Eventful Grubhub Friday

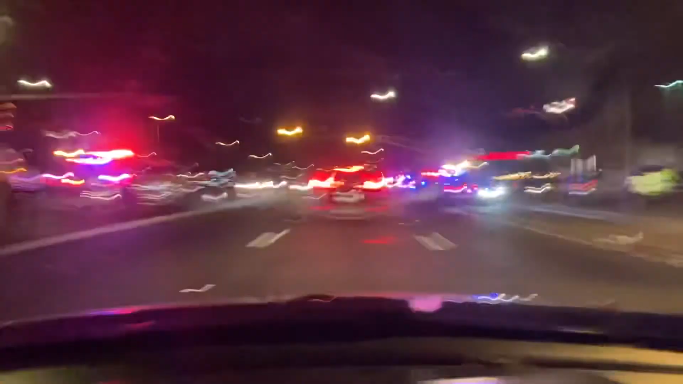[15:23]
What the heck done happened now?
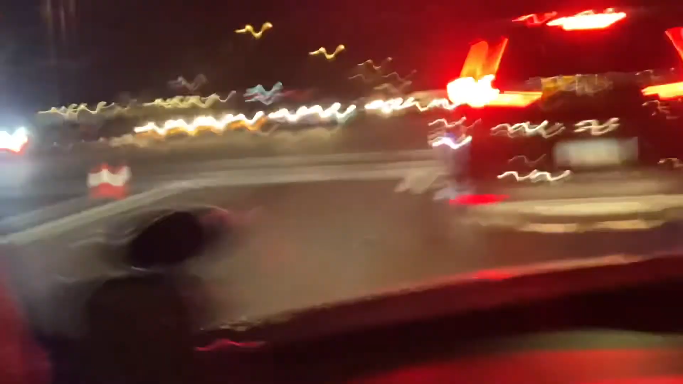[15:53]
Something over here. There's somebody in the tow truck over here. Slow down, peoples. Be courteous.